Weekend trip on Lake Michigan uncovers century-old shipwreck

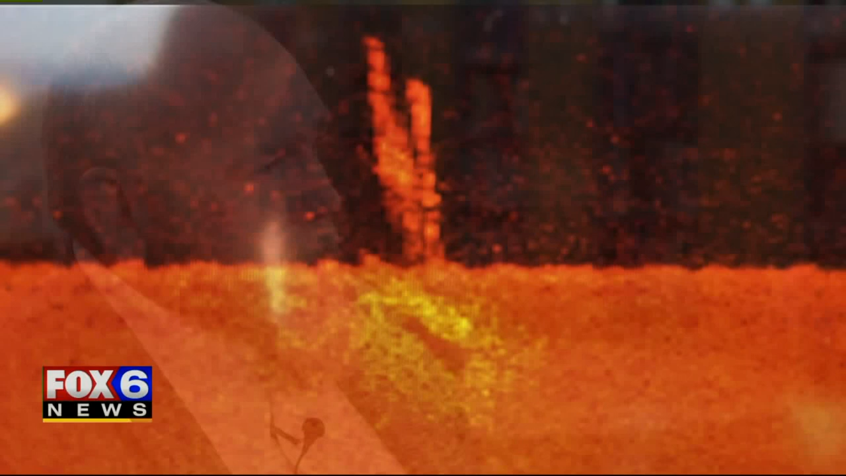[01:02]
A blip on his screen worth returning to. A week later, I stopped by the site again on the way out to the islands with different family members and I ran the sonar and got a little more imagery and something significant happened.
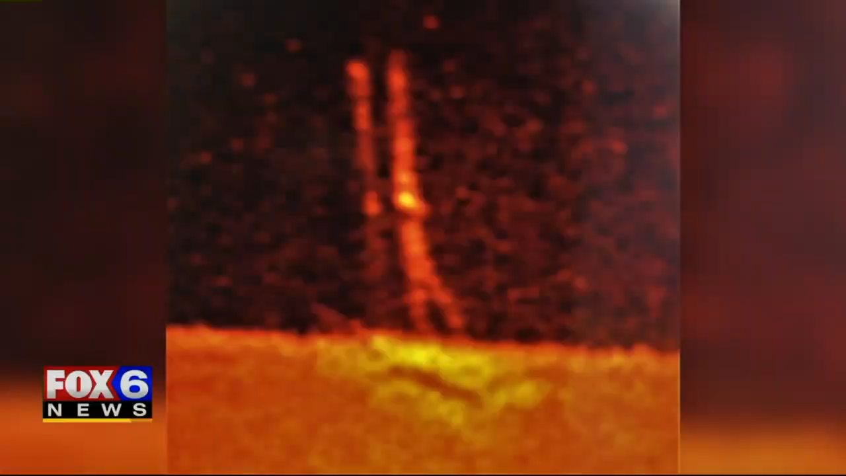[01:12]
Something was ringing on the sonar 90 feet off the bottom.